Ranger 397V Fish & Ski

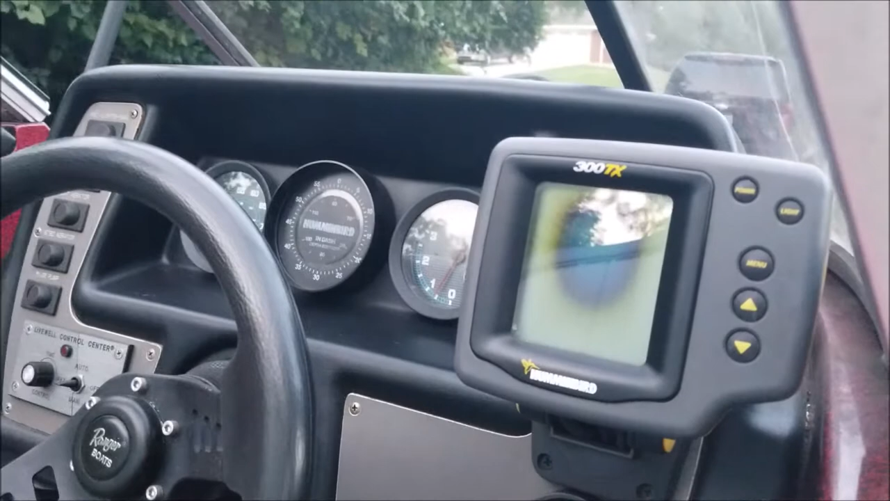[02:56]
But the screen's a little bit,
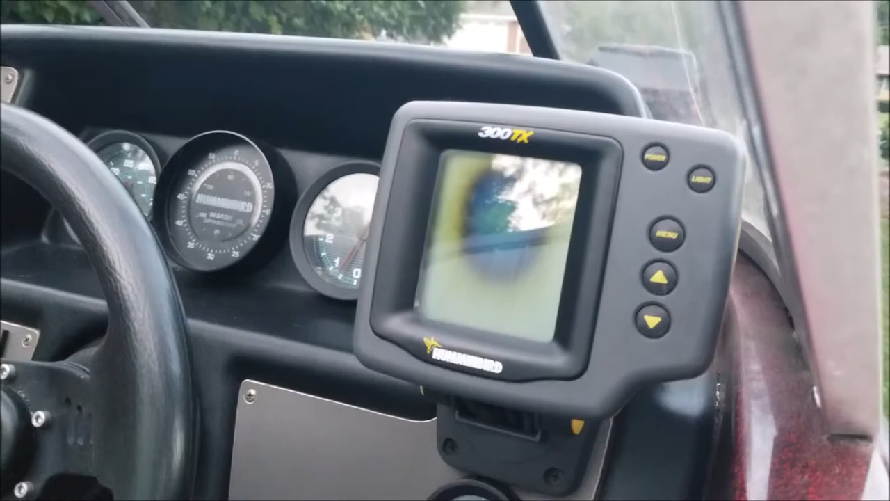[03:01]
I don't know what the term is for that screen, but you can see the depth and the fish, even though the screen looks funny.